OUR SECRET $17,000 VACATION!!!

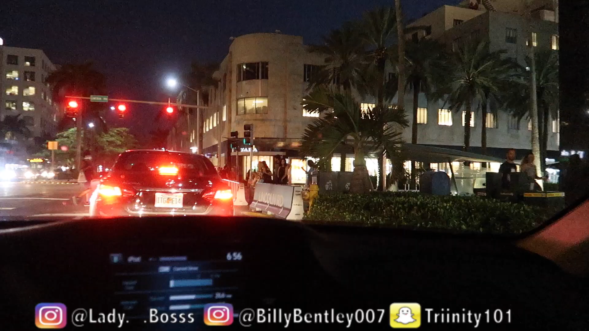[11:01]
Guys, I made it to South Beach.
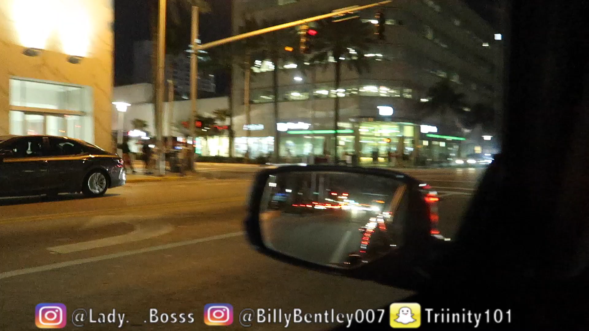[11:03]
I had to wait a little bit because the traffic was ludicrous out here, man. So I had to wait. I'm about to head out here and go to these stores real quick, trying to get some last minute things.
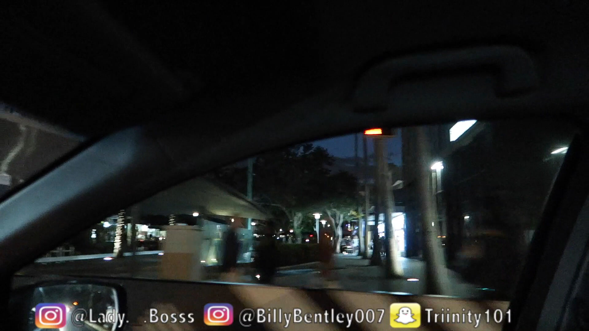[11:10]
As you guys know, today is just a shopping day. Let me see if I can park somewhere over here. Ooh, can I park right here? Ooh, I think I can.
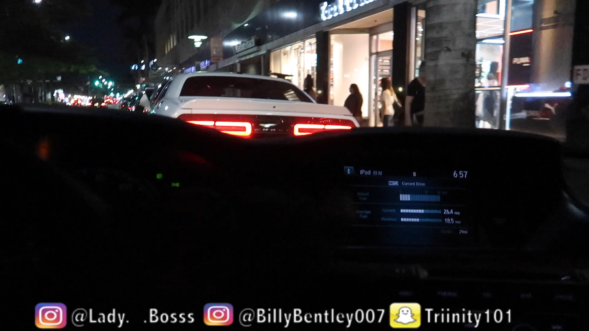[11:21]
All right, guys, let me try to park right here.